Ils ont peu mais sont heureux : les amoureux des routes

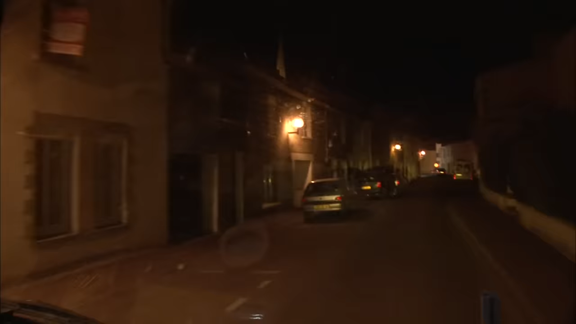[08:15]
à minuit la petite bande arrive enfin à destination c'est bon on a trouvé le bled là c'est bon il